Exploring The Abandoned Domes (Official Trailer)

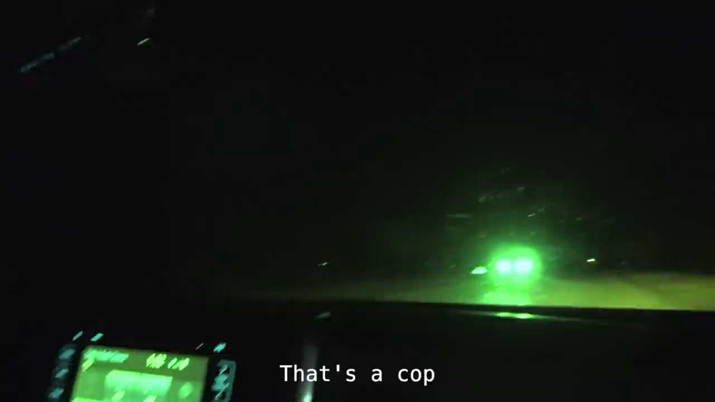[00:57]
is it oh that was security oh my gosh that was a cop bro